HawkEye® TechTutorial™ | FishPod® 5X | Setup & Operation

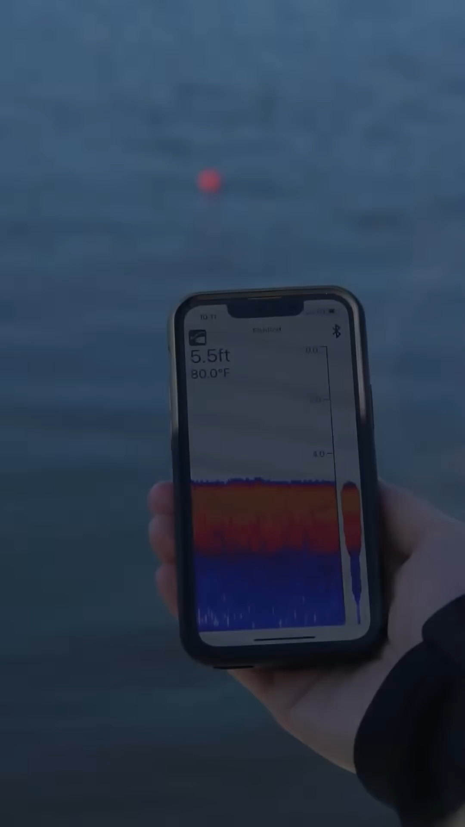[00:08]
On screen: depth 5.5 ft, water 80.0°F
Let's dive in by first opening the package.
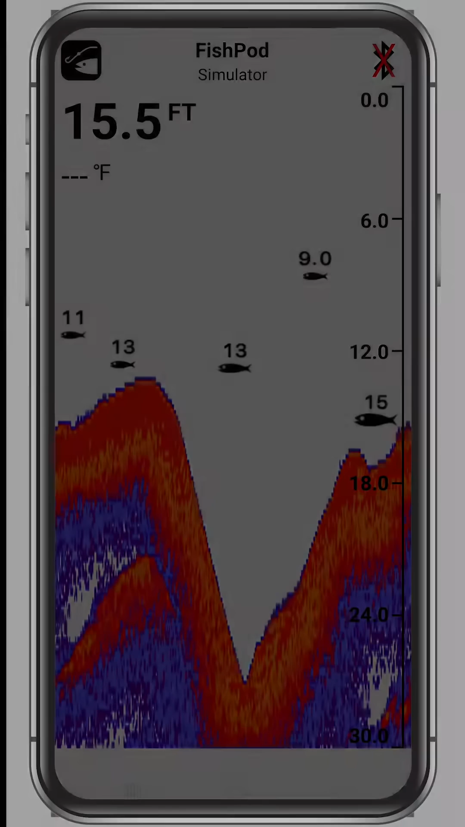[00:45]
You can always check the charge level in the app by tapping the FishPod icon at the top left side of the screen, then tap battery in the drop-down menu.
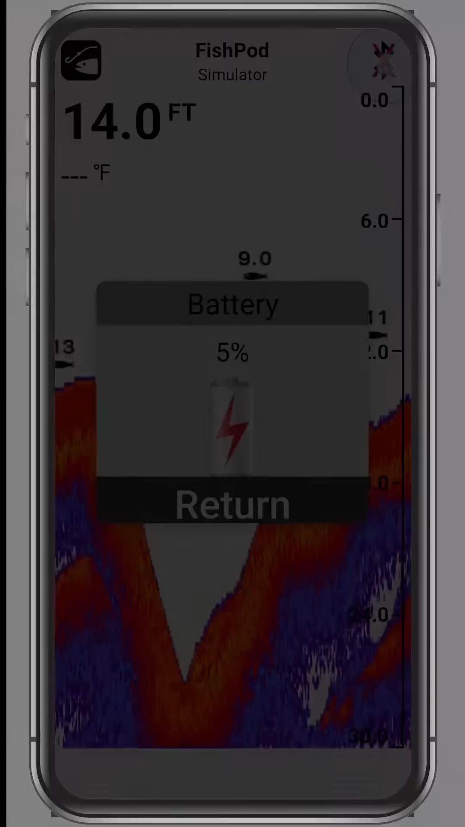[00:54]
On screen: depth 14.0 ft
Next, let's download the app from the Apple App Store or the Google Play Store by scanning the QR code in the quick launch guide.
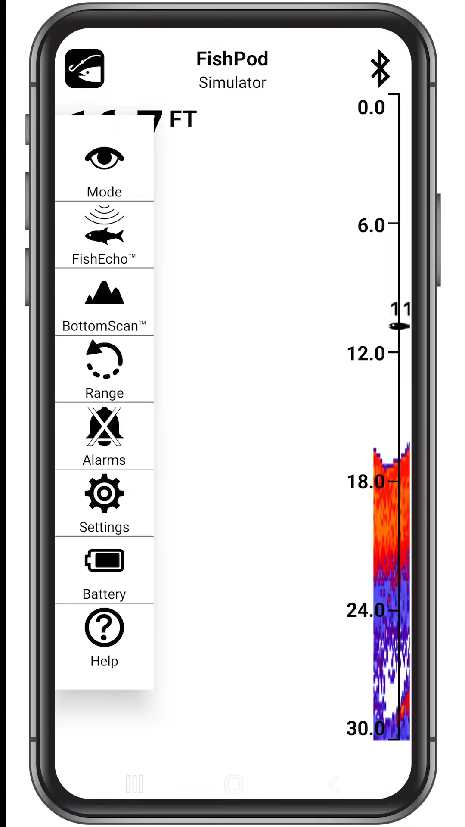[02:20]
Under the FishPod icon you will find the water depth and temperature. Under the Bluetooth icon you'll see the depth scale. You can remove the depth scale in the settings menu. Whether you're a beginner, intermediate, or advanced fisherman, the FishPod 5X only takes one touch to set up to your skill level. To access the preset modes, tap the FishPod icon at the top left, then tap mode.
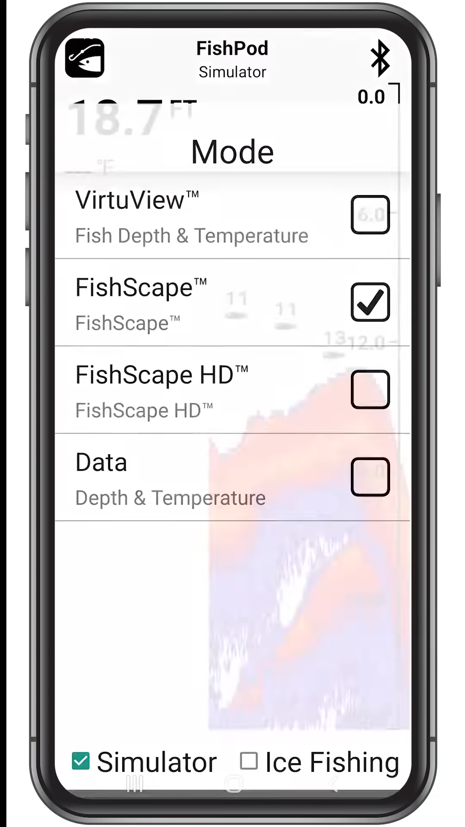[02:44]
The Virtue View mode is for beginner anglers looking for easy to understand bottom contour and fish readings.
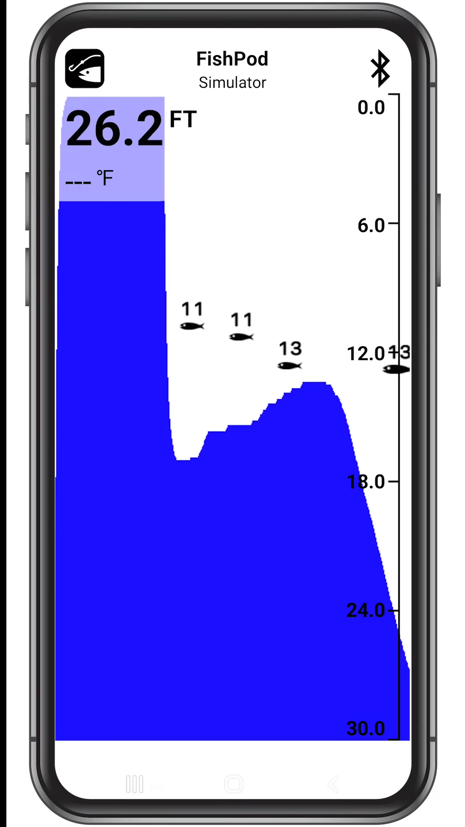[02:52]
It detects fish as a series of icons and fills the bottom solid to clearly show structure and contour. The FishScape mode is for intermediate anglers looking for advanced features to pinpoint optimal fish habitats.
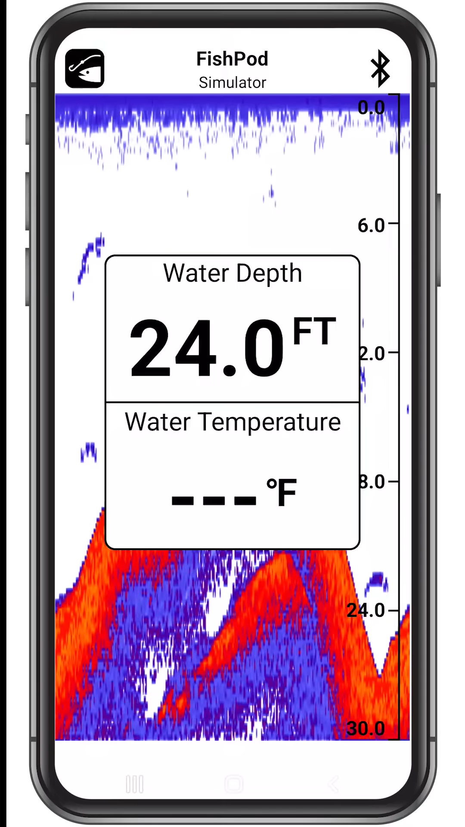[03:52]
On screen: depth 24.0 ft
The FishPod app has tons of useful adjustments to fine-tune your fishing experience.
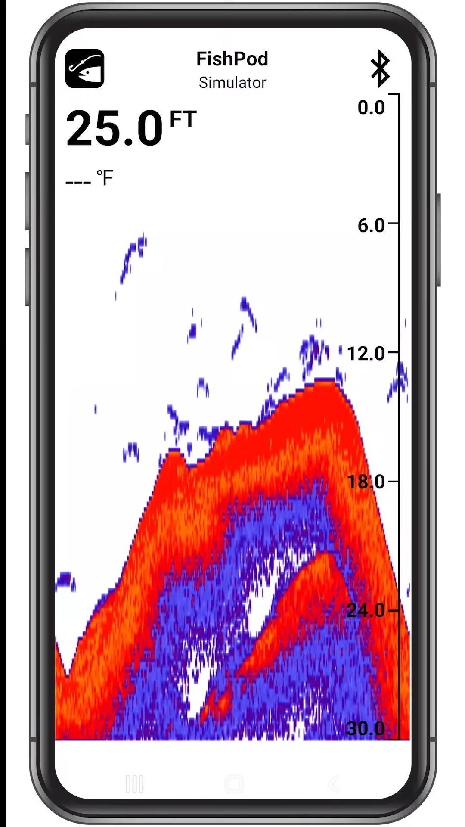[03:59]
On screen: depth 25.0 ft
To make custom setup easy, we've added explanations for each setting in the app. Let's take a look. Tap the FishPod icon at the top left side of the screen, then tap settings.
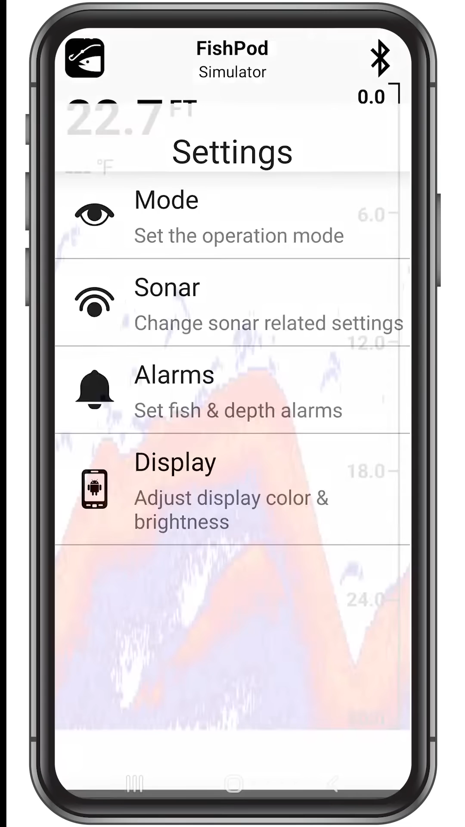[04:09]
Now, let's tap sonar to access the sonar-related settings. By tapping any of the menu items you will see a full explanation of what the settings do.
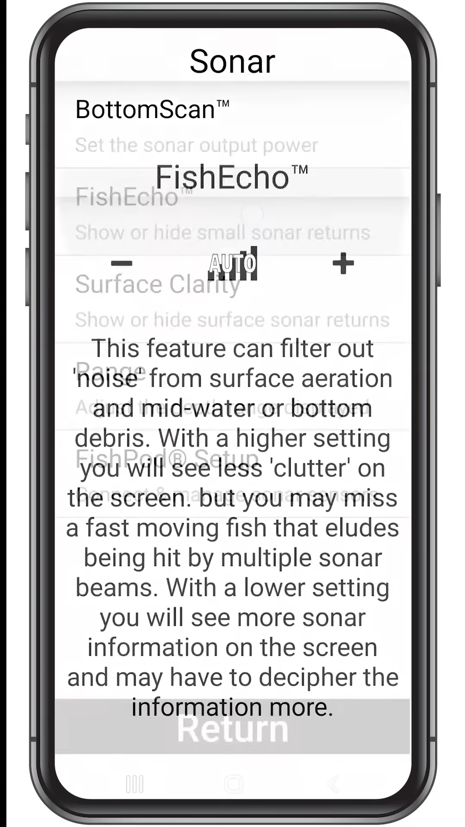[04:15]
Take some time to get to know the settings now, so you are ready to go when you hit the water.
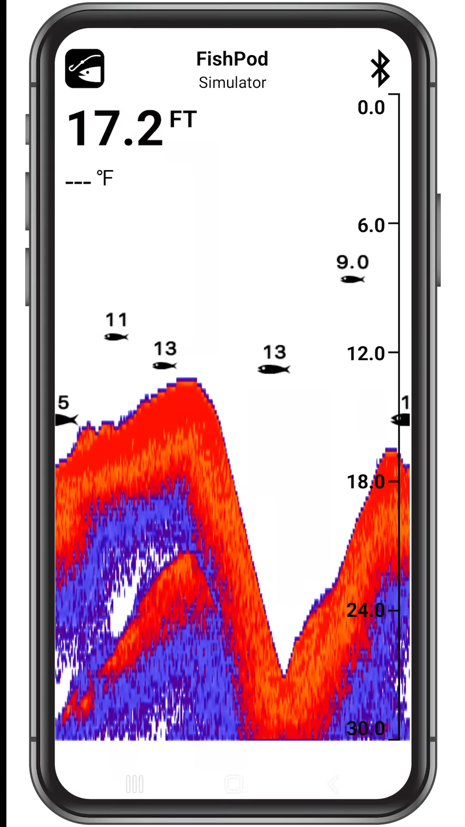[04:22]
So that you can make on the fly adjustments we've conveniently added the fish echo, bottom scan, range and alarm settings on the main menu.
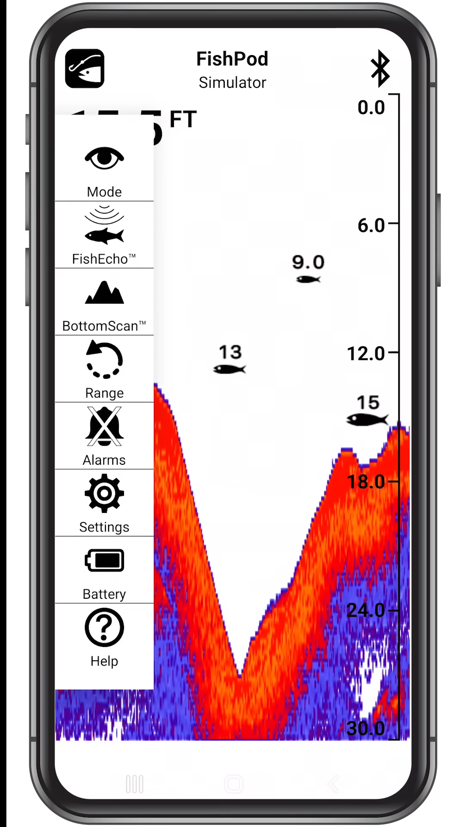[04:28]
One of our favorite settings is the custom color palette.